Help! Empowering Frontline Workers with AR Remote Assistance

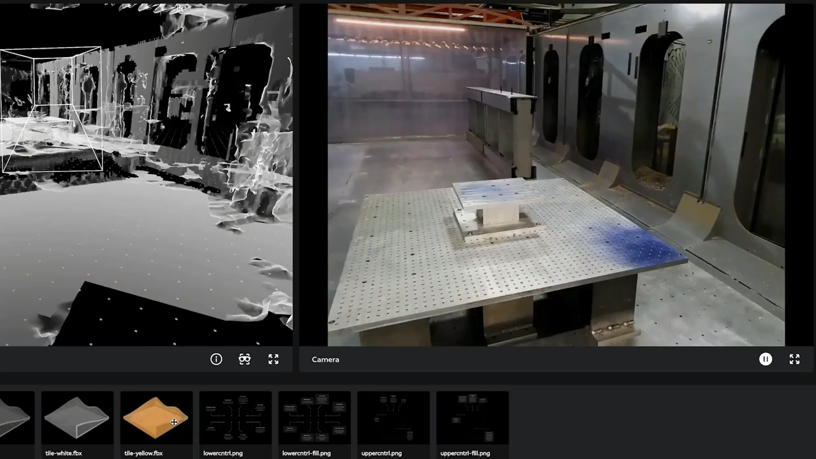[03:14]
Files can be shared during an Assist session.
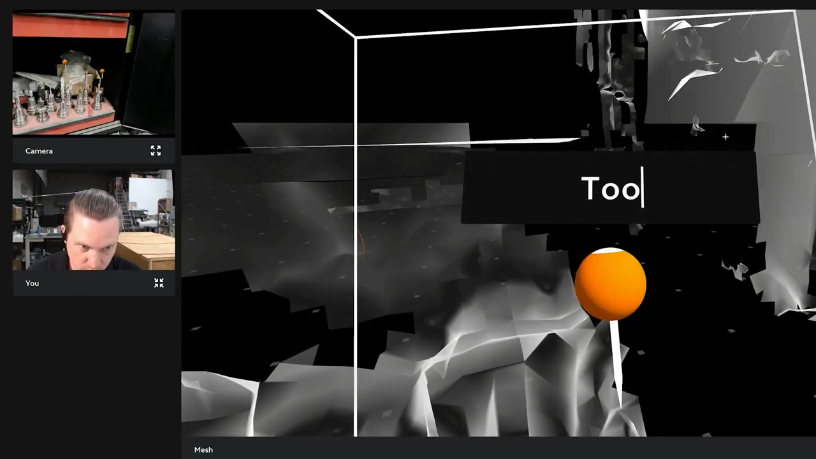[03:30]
The Magic Leap 2 streams a live camera feed and a live digital twin so that the remote expert can see what the frontline worker is seeing and therefore effectively annotate directly in the environment.